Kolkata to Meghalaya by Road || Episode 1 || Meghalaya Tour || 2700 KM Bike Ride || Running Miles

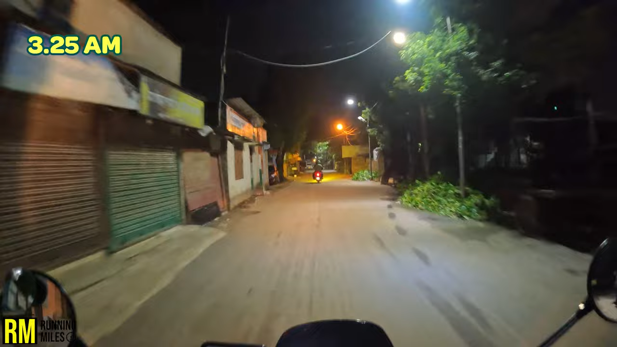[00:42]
तो अभी टाइम हो रहा है 3:25 और अंधेरा है, आप देख सकते हो पूरा अंधेरा है।
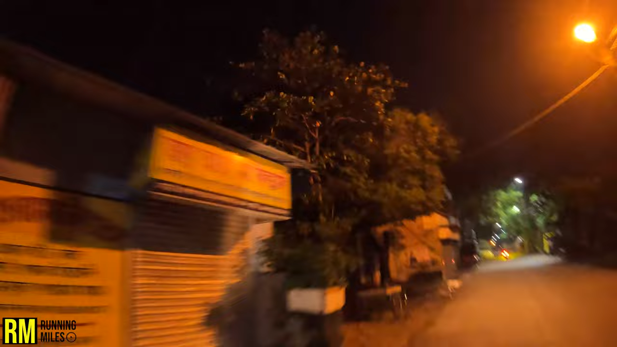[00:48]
हम लोग टोटल 3 जा रहे हैं।
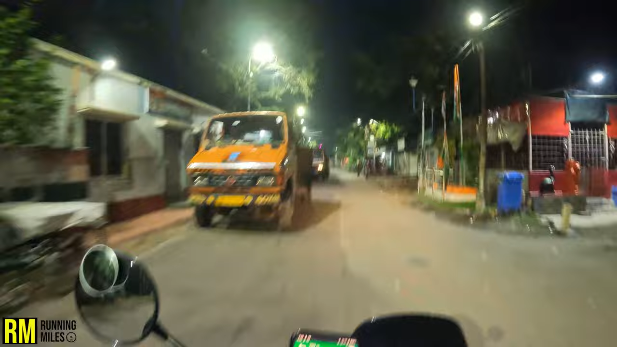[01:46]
तो अभी टाइम हो रहा है 4:00 और अभी हम लोग ओल्ड दिल्ली रोड पे आ गए।
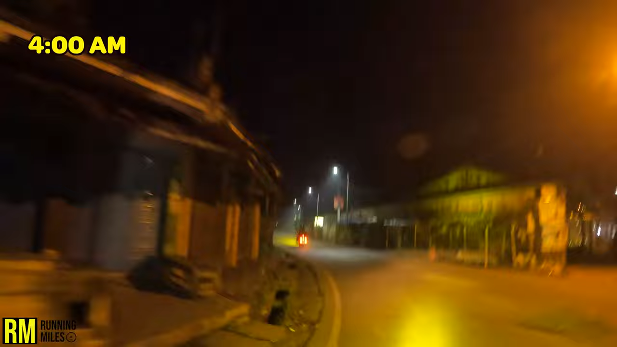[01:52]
पिछले साल जब गया था तब बर्धमान होके गया था, तो बर्धमान होके जाने से थोड़ा सा किलोमीटर बढ़ जाता है, पर वहाँ का रास्ता बहुत ही अच्छा है। रिसेंटली मेरा एक दोस्त ये ओल्ड दिल्ली रोड को पकड़ के गया था,